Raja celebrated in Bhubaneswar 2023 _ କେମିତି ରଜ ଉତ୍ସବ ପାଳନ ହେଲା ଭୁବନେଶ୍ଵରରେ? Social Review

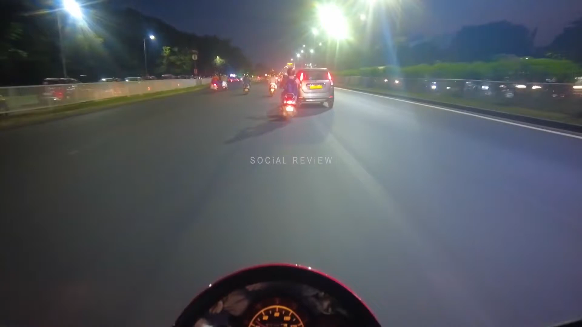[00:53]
बहुत बढ़िया सजाई ची बहुत डेकर
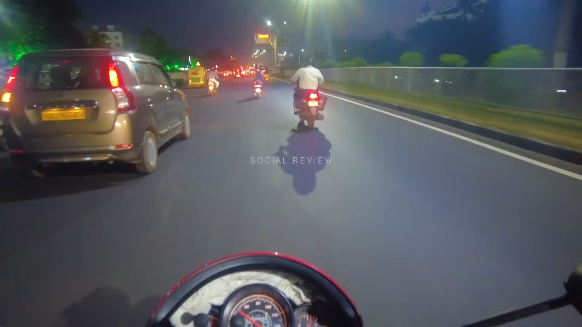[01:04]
आखेईबू अगये ची तो बहुत भीड़ो है ची तो चालोंतु वर्तमान जीबा खंडगीरी खंडगीरी शक्करे आउट ए लेफ सइड देहिक है के बढ़िया सीन शबू देखाओ ची आउट सब लाईट सब लागी ची बहुत मजा लागी जाँची तो बहुत एकसाइ�